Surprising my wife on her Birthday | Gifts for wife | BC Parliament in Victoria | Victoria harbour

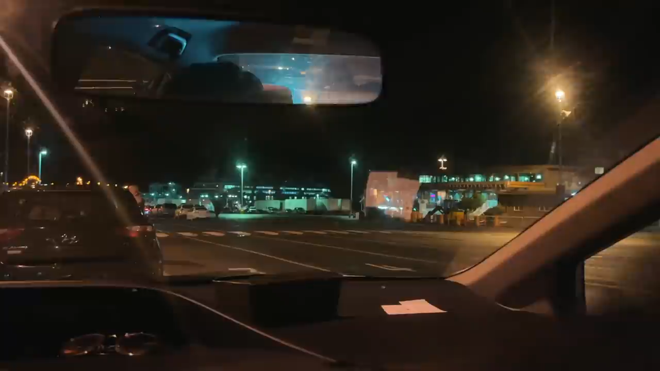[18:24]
यहाँ पे लिखा हुआ है कि आपको अपनी गाड़ी को पार्क करके इतनी स्पेस रख के दूसरी गाड़ी के बीच में अपना इंजन बंद कर दो और वेट करो,